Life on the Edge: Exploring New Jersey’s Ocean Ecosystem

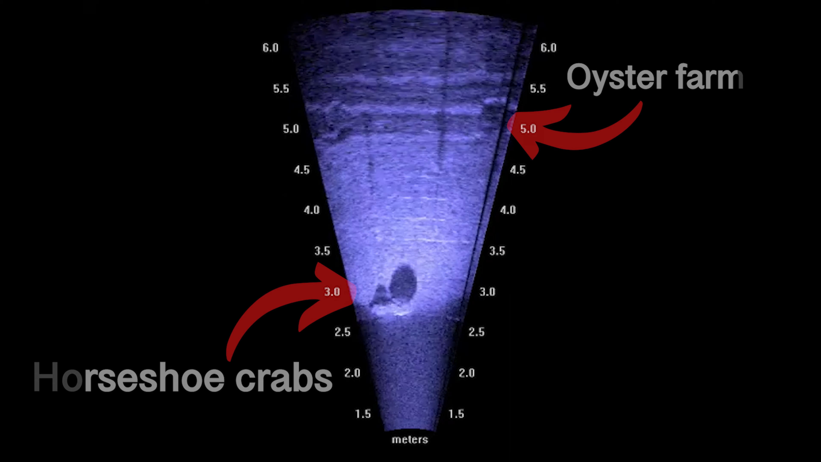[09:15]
And it turns out you can see them really well.
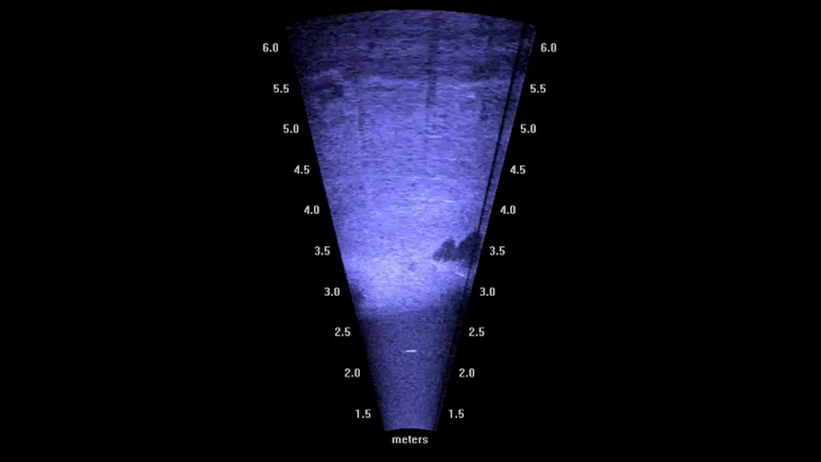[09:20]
When they're on land they seem kind of awkward and they they move fairly slowly but once they get into the water they can swim really well like gone.